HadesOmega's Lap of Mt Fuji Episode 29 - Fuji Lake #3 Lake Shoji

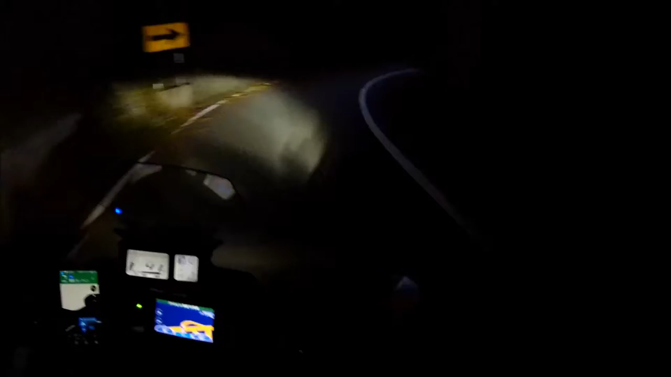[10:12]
Is this a one-way? Because, uh... I know I'm kind of scared to go in it. It looks like a one, uh... It's a one-trick, uh...